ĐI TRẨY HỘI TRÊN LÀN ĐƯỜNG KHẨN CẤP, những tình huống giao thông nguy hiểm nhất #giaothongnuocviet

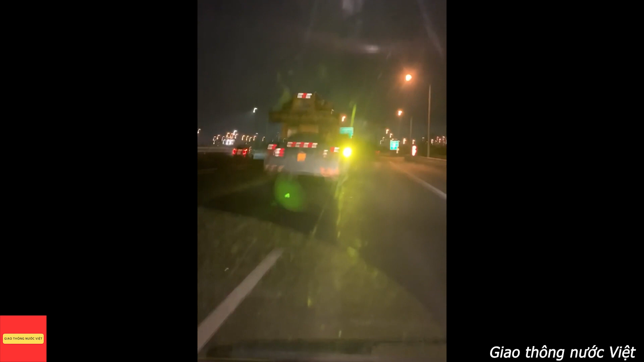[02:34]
gây trói mắt cho phương tiện lưu thông phía sau Bác tài xem được video này, chỉnh ngay lại đèn trên xe mình để không báo hại cho mọi người bác nhé